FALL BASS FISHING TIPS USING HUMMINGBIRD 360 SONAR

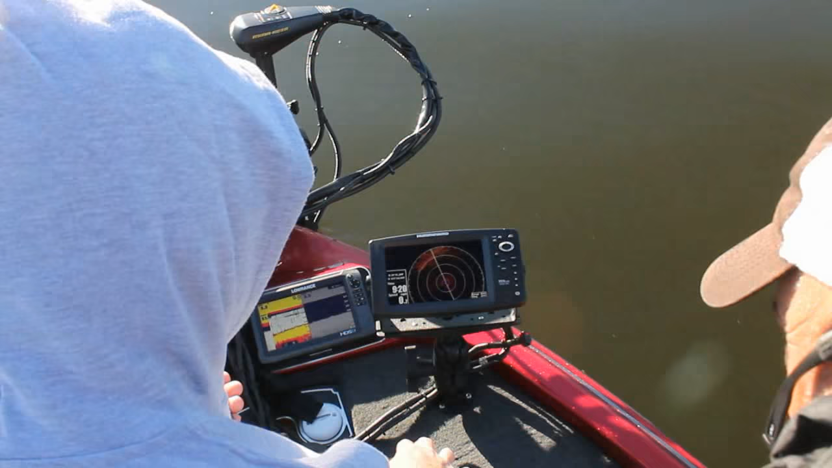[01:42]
okay so that kind of gives you you know your casting area if you will now over here in front of this opening and sort of around the spend a little bit you're going to we're going to see a bunch of structure you can see some of it starting right here
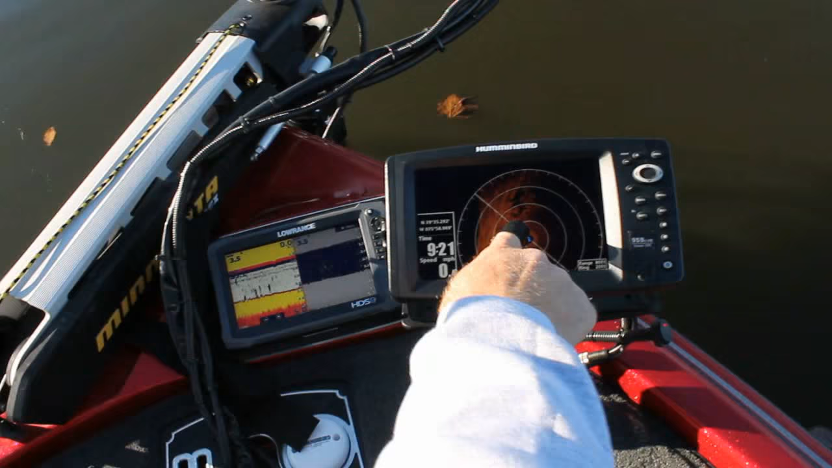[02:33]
right here is creating a shadow and you know it it allows me to make pinpoint casts you know right to what it what it is that i'm trying to fish here
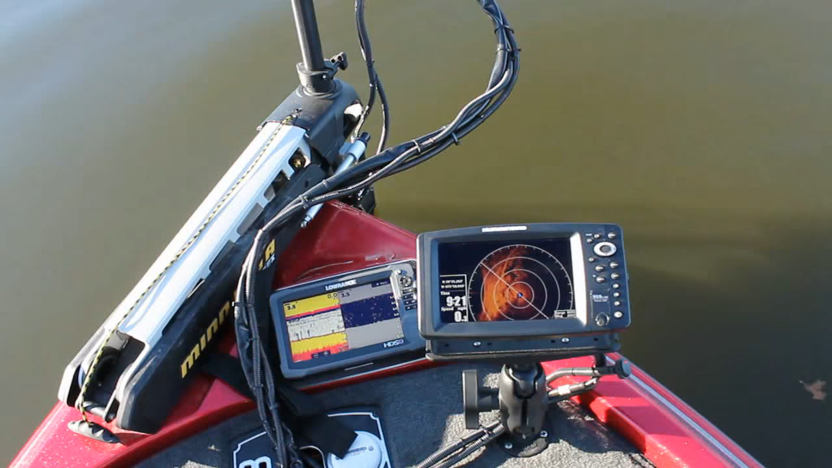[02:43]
these are the kind of places that you'd want to look for fish on a low tide